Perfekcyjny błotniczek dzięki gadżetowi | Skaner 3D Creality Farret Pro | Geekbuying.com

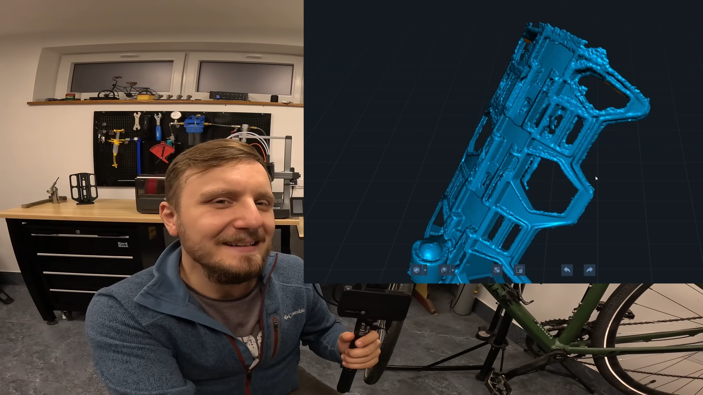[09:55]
On naprawdę potrafi zeskanować mega precyzyjnie.
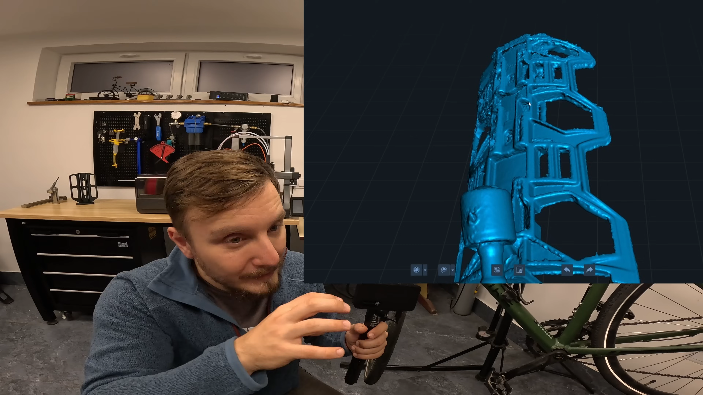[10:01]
Potrafi szczegóły tkanin wychwycić, jeśli ma dobre oświetlenie.
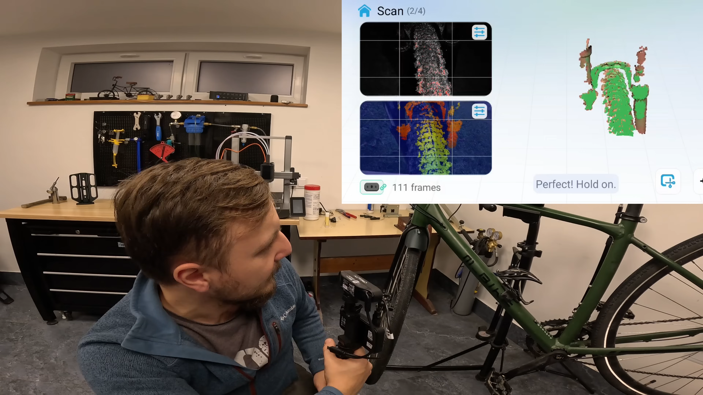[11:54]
bo z kolei właśnie za skanowanie tej przestrzeni i przetwarzanie jej na telefonie, możecie bezpośrednio na komputerze to przetwarzać,
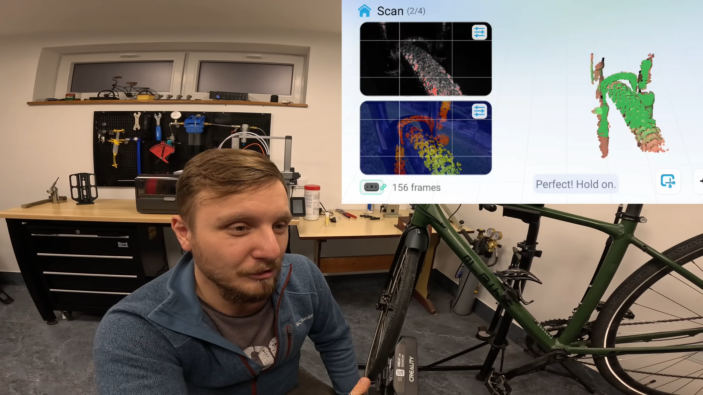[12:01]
ale jesteście uwiązani wtedy na kablu, no to musielibyście mieć przedmiot skanowany, w moim przypadku rower, koło komputera i jeszcze wyrabiać się na tych dwóch chyba albo trzech metrach kabla. Dla mnie niewykonalne, więc ja skanowałem tak, że miałem podpięty do tego telefon, zapisywałem na telefonie i z telefonu przerzucałem się na komputer, żeby tam renderować.
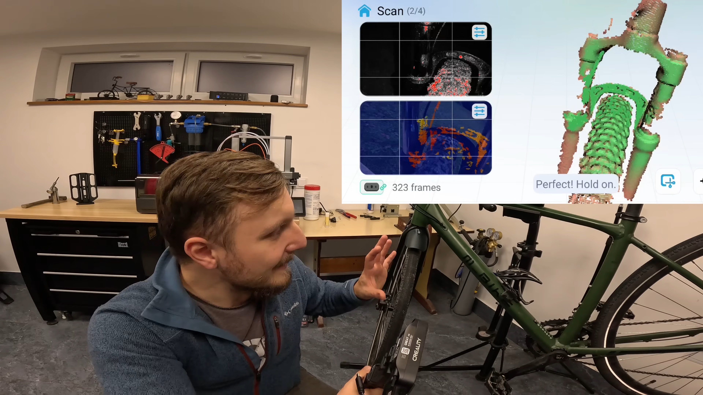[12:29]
Bo o ile zarejestrowanie tego nie jest ciężkie, to wyrenderowanie tego, no już pochłania dużo mocy obliczeniowej i lepiej robić to na komputerze. Jeśli lakier tak jak ten jest matowy, to jeszcze pół biedy.
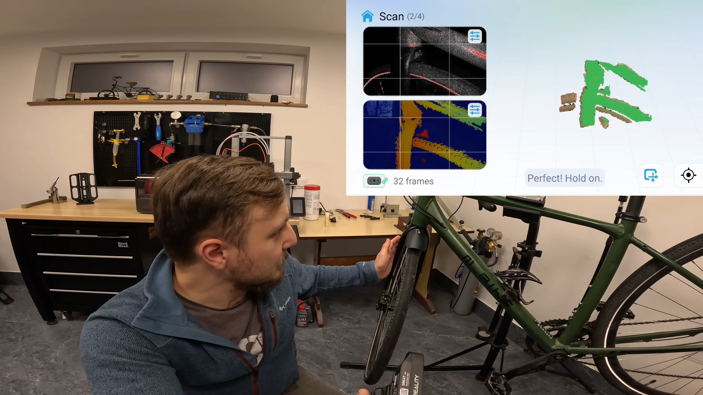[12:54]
Natomiast ja mam tutaj rower matowy, zeskanowałem to bez większego problemu i też nie potrzebowałem mega dużej szczegółowości.
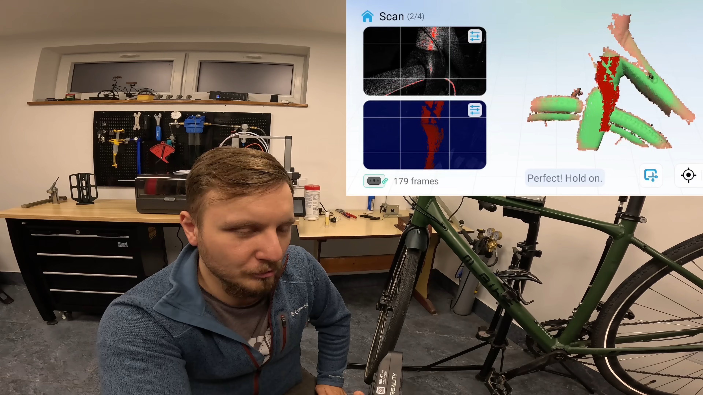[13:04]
Chodziło mi o to, żeby było szybko, czy to w ogóle da się zrobić w jakimś racjonalnym czasie.
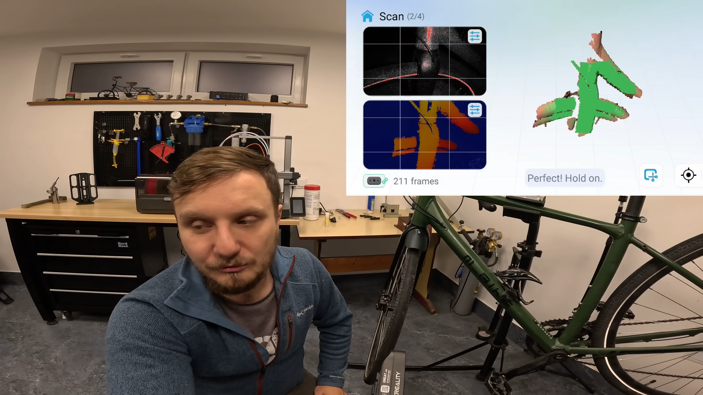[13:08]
Tak jak widzicie tutaj, próbowałem skanować lagi w eleglajdzie, ale właśnie, tam wysoko refleksyjnie, no bo lagi przecież są totalnie jak lustro, to tam straszliwe krzaki wyskakiwały.
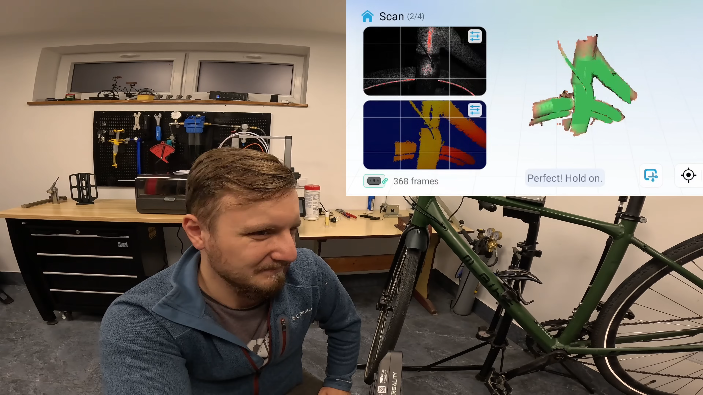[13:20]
No w ogóle nie mógł złapać kontaktu z rzeczywistością. Ten skaner odlatywał mi.
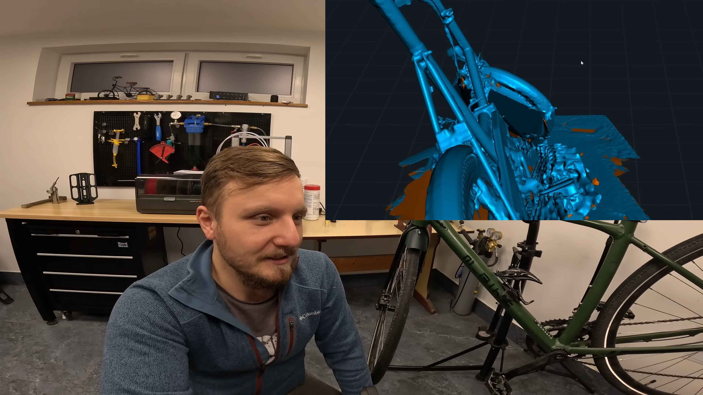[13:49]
Ten model jest beznadziejny, ale do zebrania tych podstawowych informacji, czyli kształt tej przestrzeni na pudełko,